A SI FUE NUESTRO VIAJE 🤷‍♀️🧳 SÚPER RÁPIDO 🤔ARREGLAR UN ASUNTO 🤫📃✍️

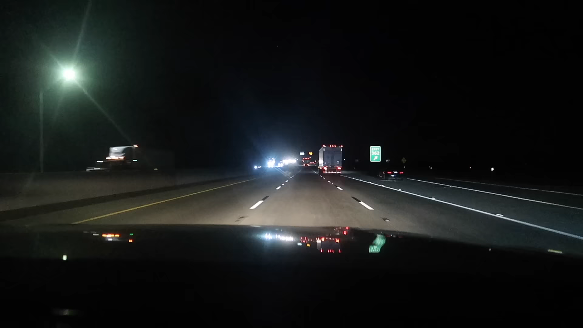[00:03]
vamos a descansar. Bueno, medio descansar. Dice que está bonito aquí este parque, ¿no?
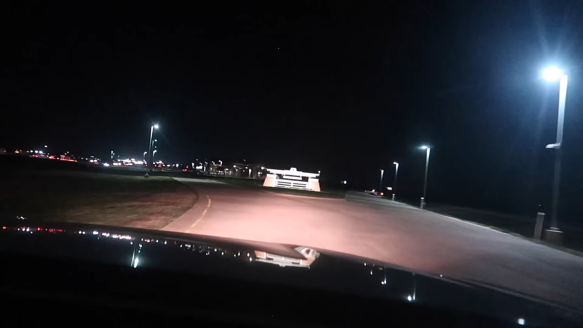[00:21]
Está bonito. Bueno, es área de descanso. Ajá, es un descanso. Así que aprovechen los que quieran ir al baño. Ajá. Aquí mira, nos va a volar. ¡Ay, mira, perritos! ¿Qué estoy diciendo? Te puedes traer la leche, mira. Aquí nos está volando la greña para un lugarcito. Por ahí vamos a hacer un mandadito. Ajá. Y bien lejecitos. Aguas con este, que se va a salir. Sí, me va a salir.